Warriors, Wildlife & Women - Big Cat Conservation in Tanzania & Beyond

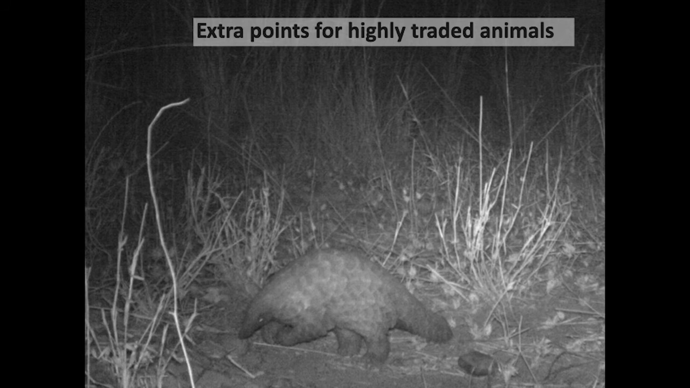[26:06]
And we get extra points now for highly traded species like pangolins so to really try and incentivise the protection of those keeping them alive rather than dead.